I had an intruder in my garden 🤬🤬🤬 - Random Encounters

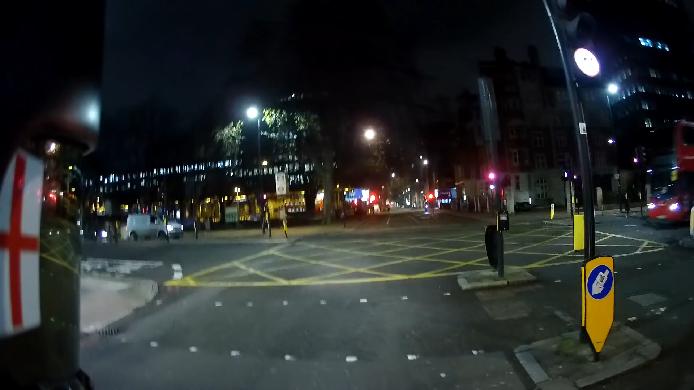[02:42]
when i ran at him he ran off and you know violence solved that situation
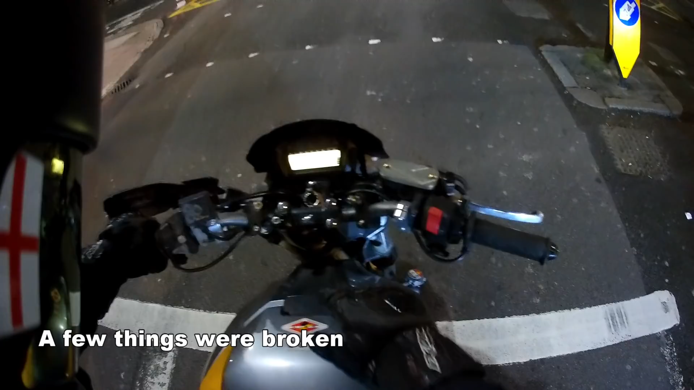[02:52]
but look what we've got we've got um got a broken hand guard and there's a broken mirror in there i still got this stuff
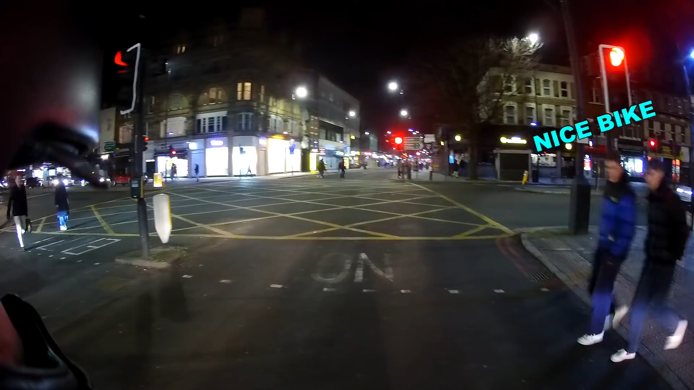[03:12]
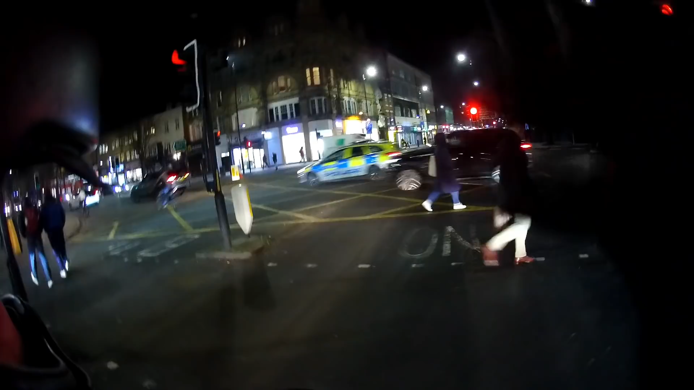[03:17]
he just caught my bike nice it's it's just all fucked up missing hand guards missing mirrors
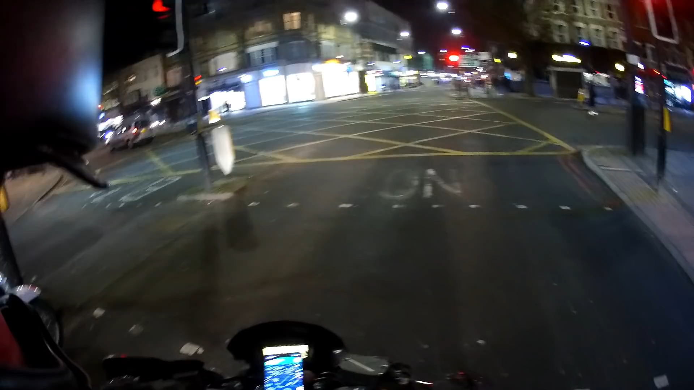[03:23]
i've got dirt down the side because of the altercation earlier look at this we're gardening here
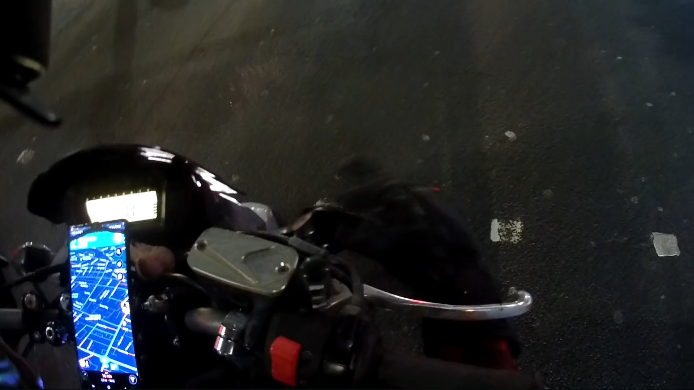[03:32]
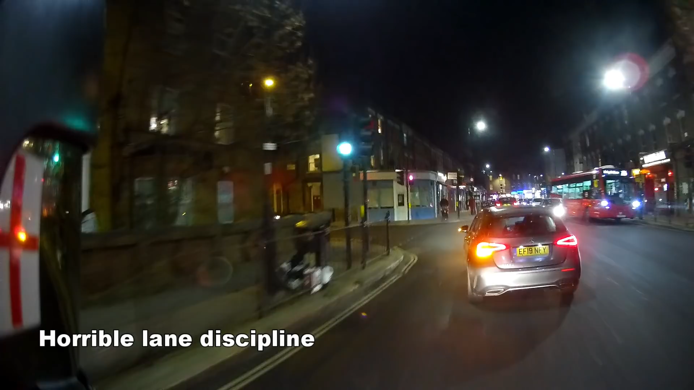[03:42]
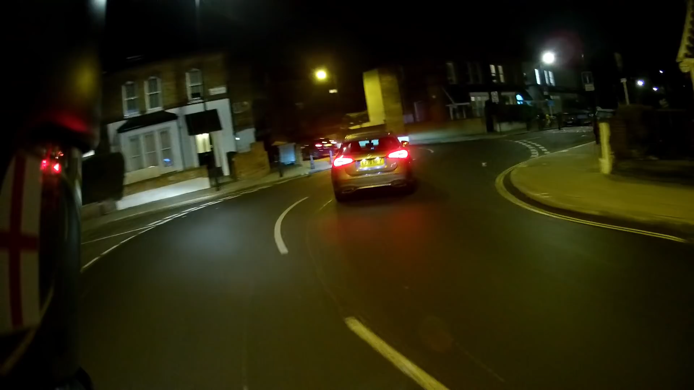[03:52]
look at that fucking sloppy lane discipline there does he do it again does he do it again yeah it fucking does it again like four wheels and he's still mega incompetent
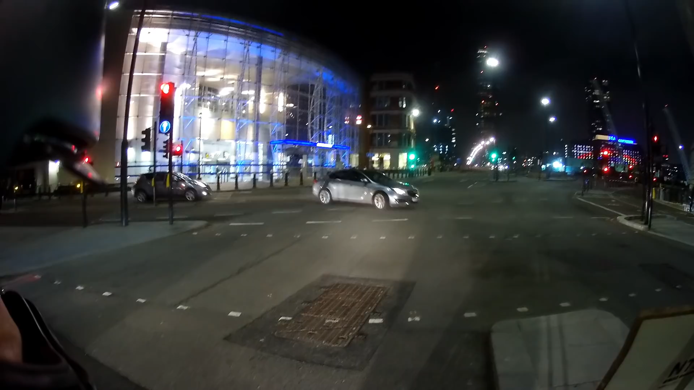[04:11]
it's a nc 700 uh maybe i should have denoted it was a honda as well but whatever